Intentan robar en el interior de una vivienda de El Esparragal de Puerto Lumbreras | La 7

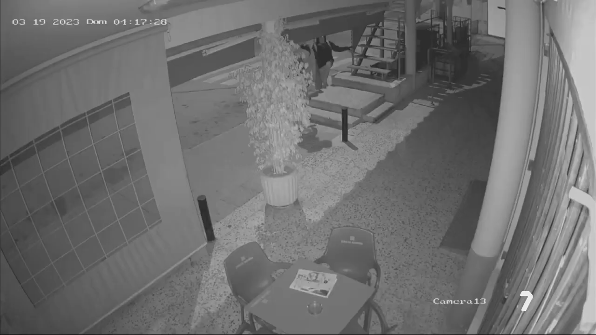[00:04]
Tiraron con un spray una de las cámaras principales para asegurarse
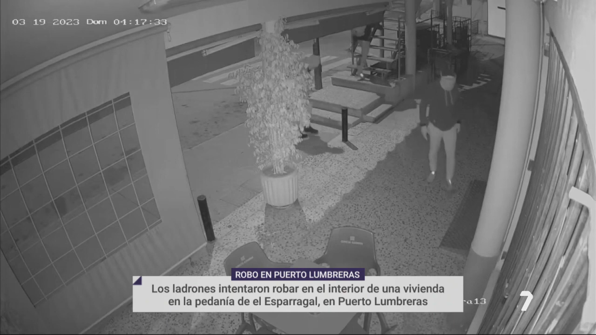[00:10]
de que no se veía cómo subían las escaleras e intentaban robar en el interior. Sin suerte, por cierto, después se dieron a la fuga saltando por el techo.